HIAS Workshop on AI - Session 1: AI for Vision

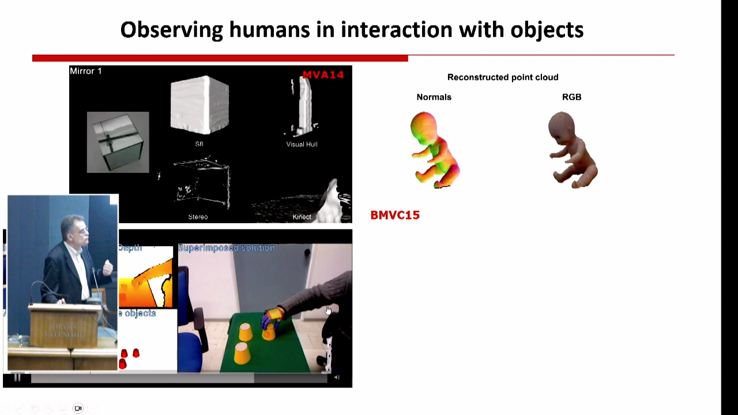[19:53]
So what you see here is that the hand interacts with an object which pushes another object inside of which there's a hidden cup.
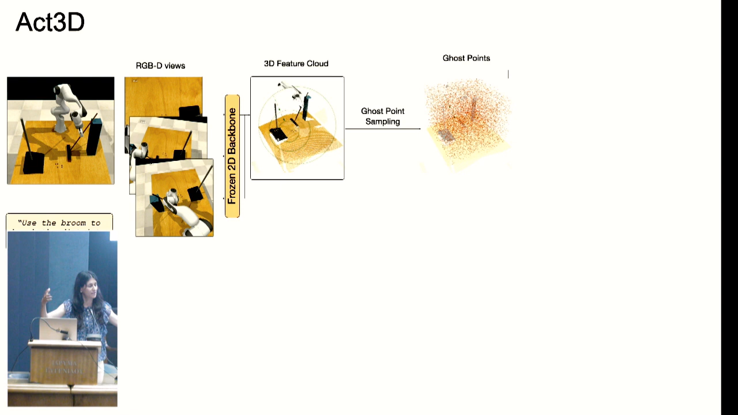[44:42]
And what we're going to do is we're going to sample ourselves point grids, coarse to fine. So we're going to first sample a coarse point grid, we'll featureize it and score it, and then we'll,
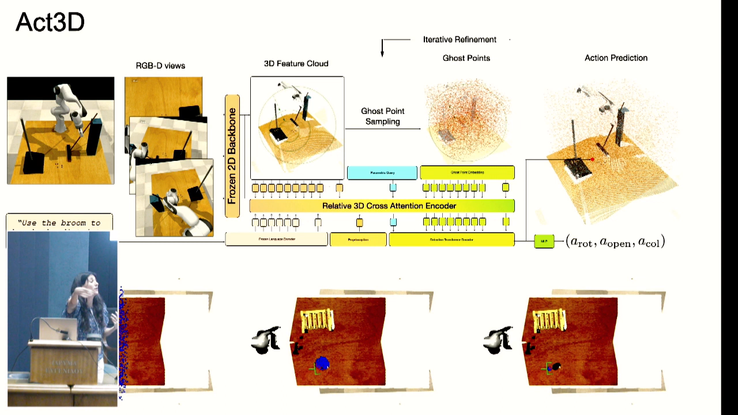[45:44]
All right, and so now we need to, and then from there, this scoring gives you essentially where you need to put your gripper. You also take those local feature ghost point features and predict also how you need to orient your gripper. All right, so there is this action detection bias in this architecture that you really need to featureize and detect as opposed to regress to XY, because regression XY does not essentially generalize well.
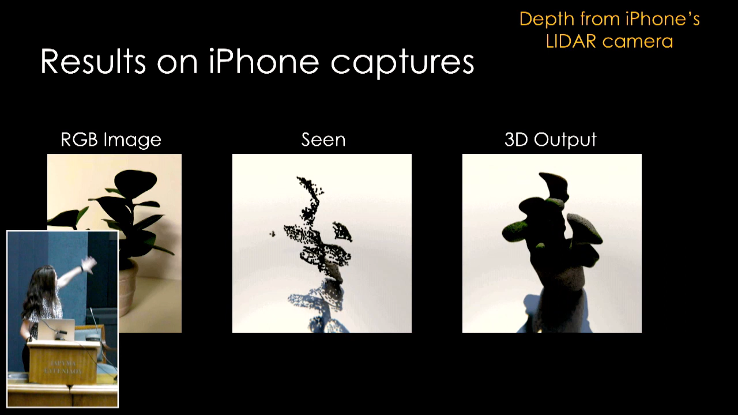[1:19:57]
A plane, this is a common object. And these are actually all captured with our iPhone.
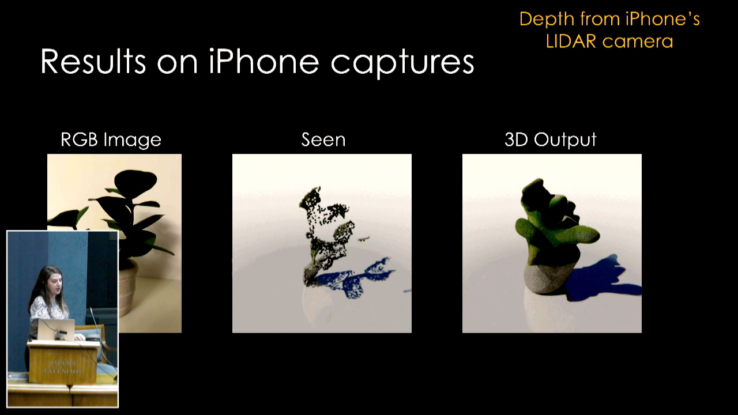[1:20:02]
So we went around our home. We have our iPhones and we capture objects from our collection.